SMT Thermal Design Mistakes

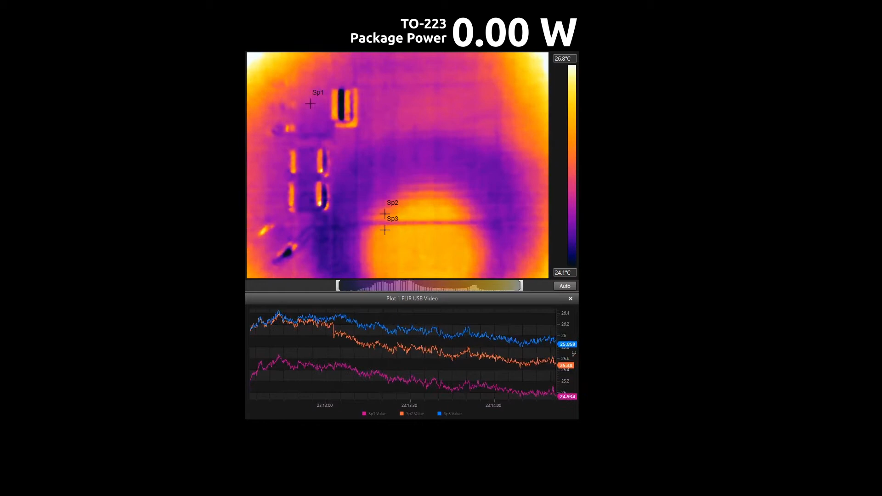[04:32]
Currently I have the board under the thermal camera now, and I've got the output loaded down so it will dissipate about one and a quarter watts, and when we turn it on, we instantly see the temperature rise.
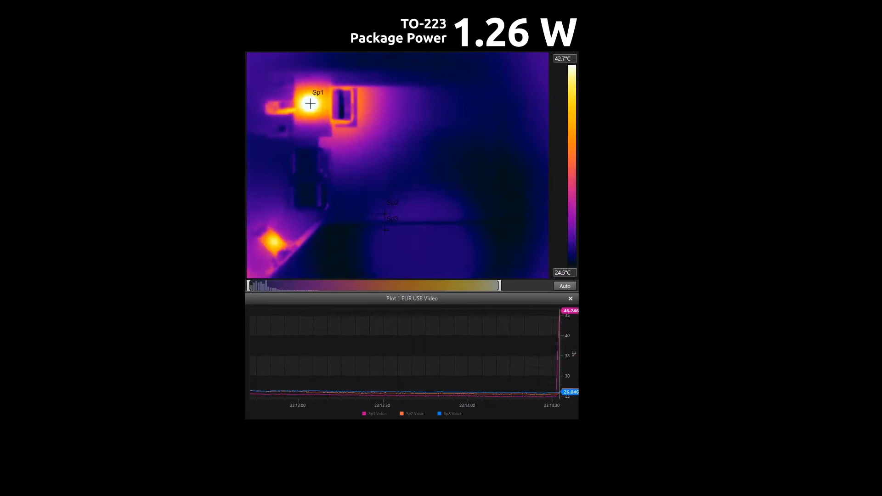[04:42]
Okay, now that it's reached steady state we can clearly see the outline of that copper area directly connected to the package tab, so unfortunately that means the temperature drop across this little gap here is rather significant, so that's definitely going to have an effect on how much heat is conducted into this ground plane, and it's probably not as much as I would have liked.
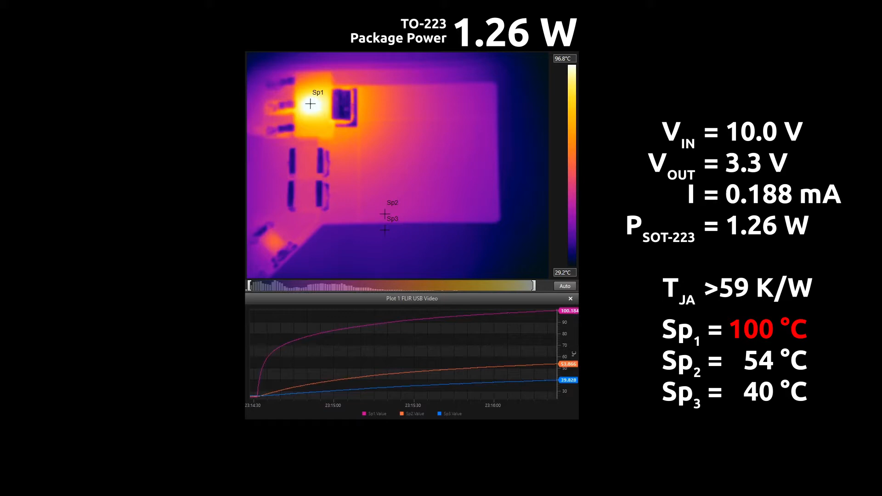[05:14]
On screen: scale top 96.8°C, scale bottom 29.2°C
And of course if we push this device even further to dissipate several watts, we can see this little heatsink is never going to save it.
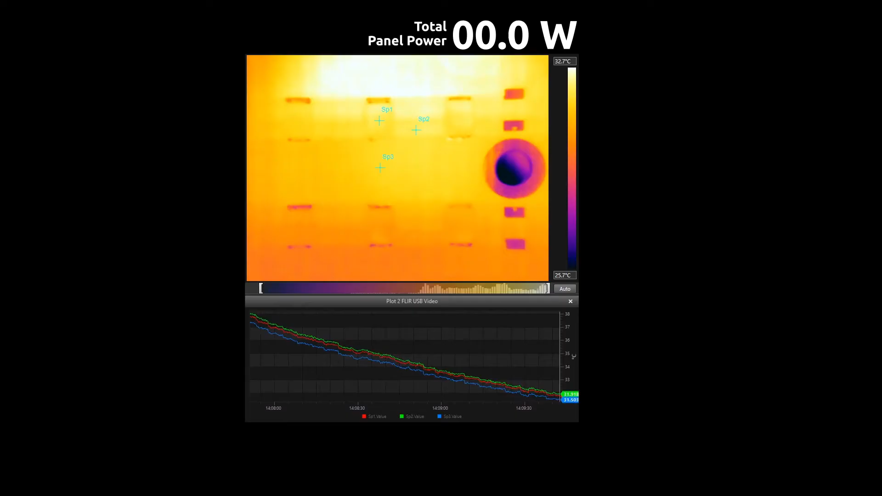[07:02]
So I have the LED side of the PCB now under the thermal camera, and turning it on, yep we see the gaps are definitely a problem here as well.
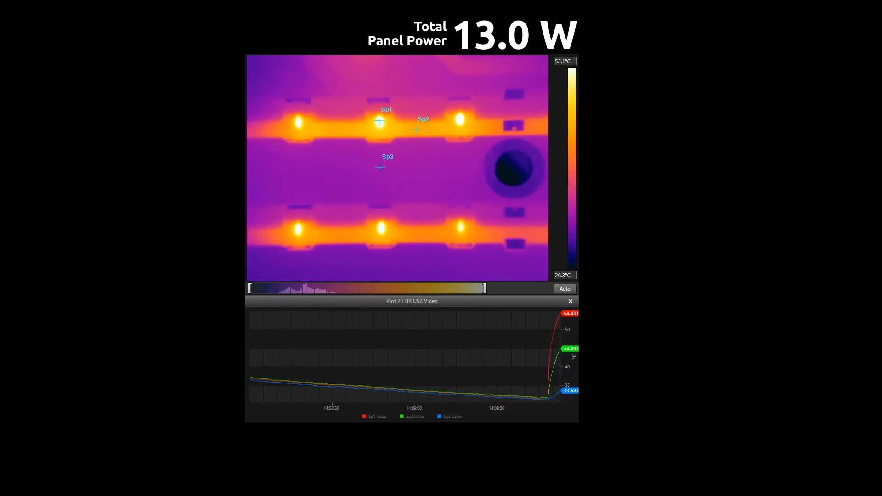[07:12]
And now at steady state we can see this thing has big problems running at 100%. Now remember this thermal camera can only show us the temperature of the top of the phosphor of this LED, and that's at 112 degrees Celsius. That's not the die temperature, the die temperature is definitely over TJ Maxx which is 115 degrees Celsius. So this LED is definitely having a short life.
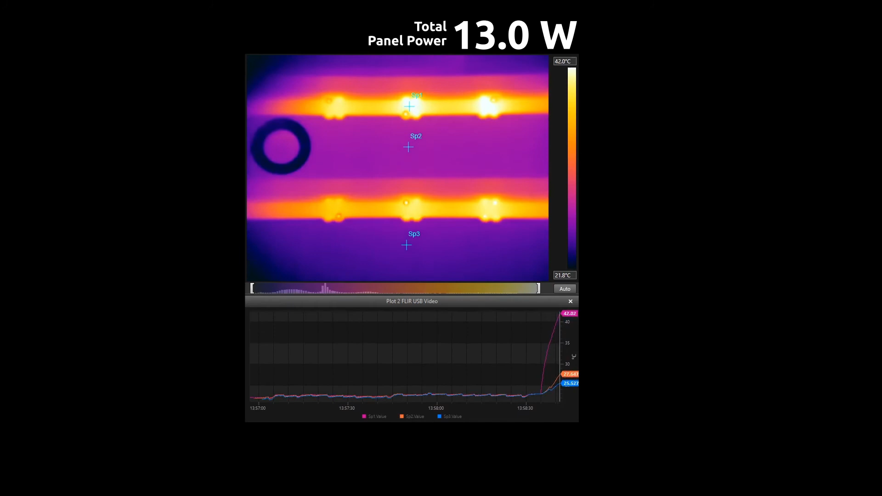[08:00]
Taking a look at the other side of the PCB now, and we can see the Vs are doing a great job at transferring heat through the PCB to the other side, however we have the same problem. And on this side we're relying on the copper area to spread out the heat so it can be transferred through more surface area to the heat sink, and it's definitely not doing a good job at that.